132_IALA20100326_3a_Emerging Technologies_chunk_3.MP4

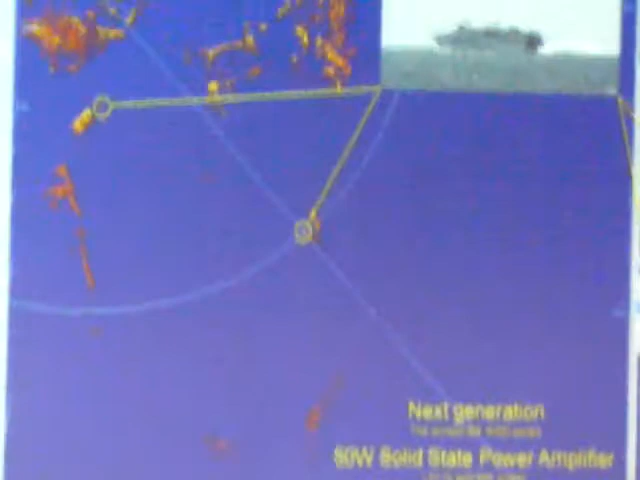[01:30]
basic, standard, and advanced. The radar does also come in a naval version, however,
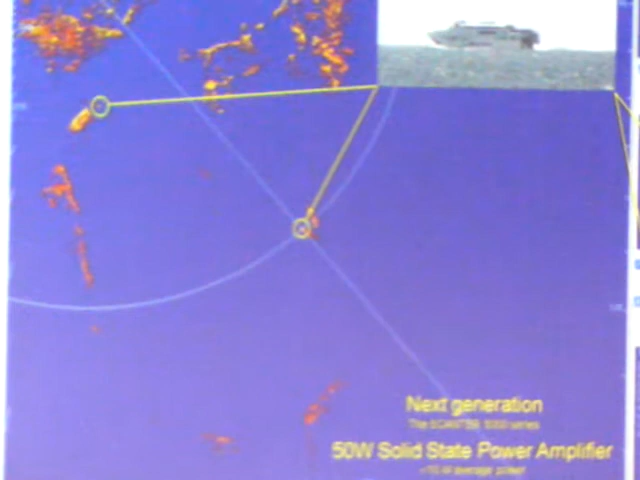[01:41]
making it for shore based at Beijing is in some aspects far more demanding than making it for ships on Beijing.
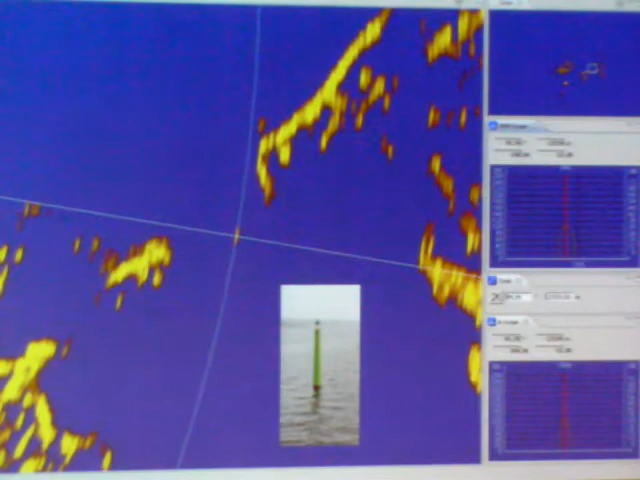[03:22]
Making it work well is a different story. One of the major challenges is that interference from radars and other sources is a massive challenge to this technology. And we ended up transmitting numerous coded signals in soft
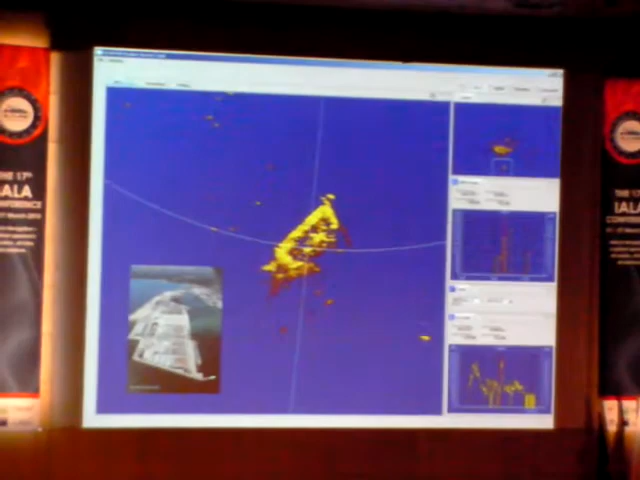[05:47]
The radicore section of objects on a container terminal is enormous.
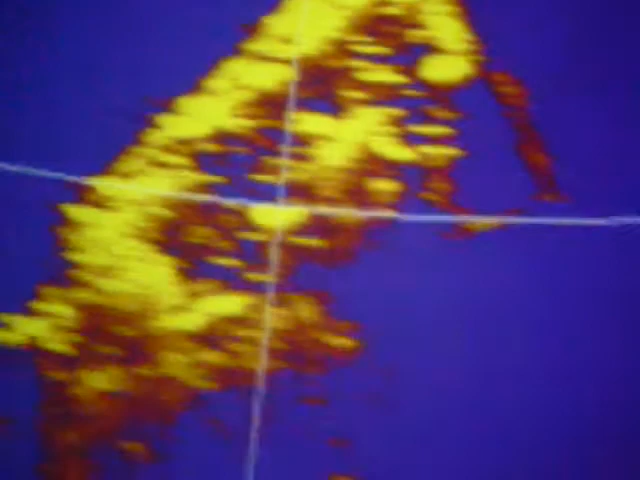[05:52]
Yet, we do not get any side lobes or oil artifacts.
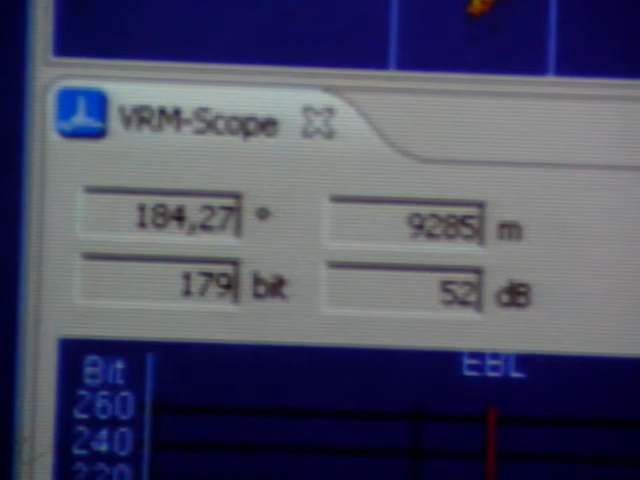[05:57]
We can almost separate the individual container stack.
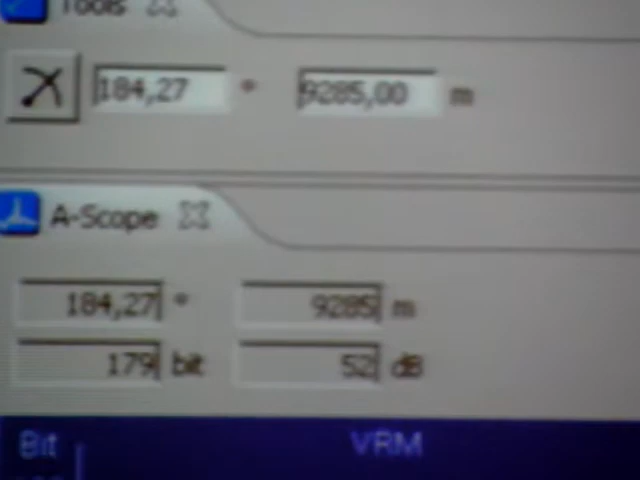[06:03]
There is a record near this terminal.
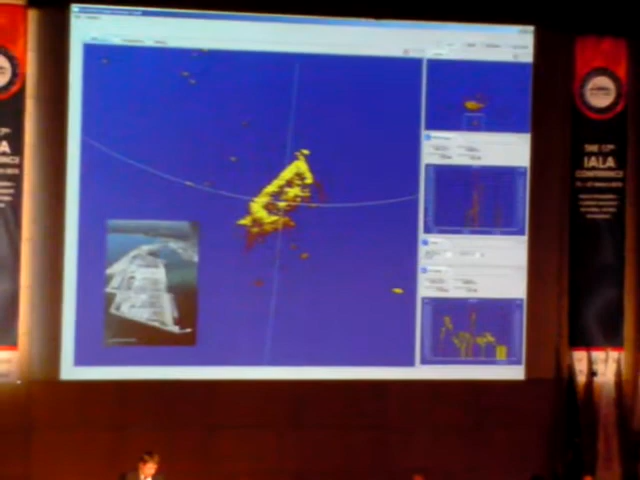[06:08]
It is too far away to be triggered by the 50 watts available for the time being. And radars are indeed difficult to trigger, as we just heard, with the low power levels. But easy to detect with sensitive receivers. What is worse, this unbalance, and the listening to more than one silent signal at the same time, is a risk. We may accidentally detect the signal ray more than once in the general revolution,
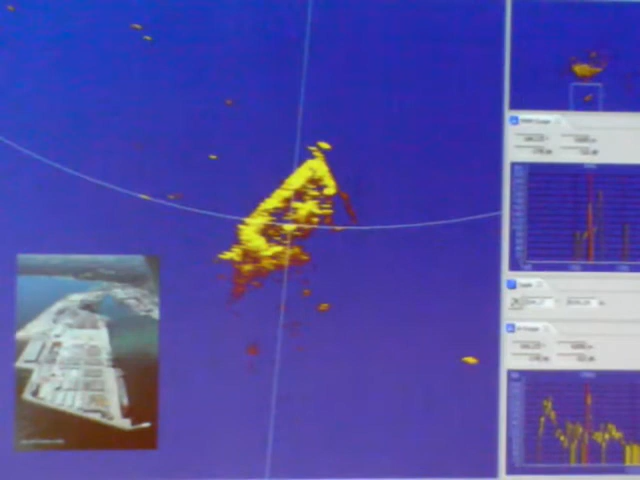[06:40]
and show false returns at wrong spots on the screen. We solve this and eliminate other artifacts by use of CODIS signals in sub-frequency bands.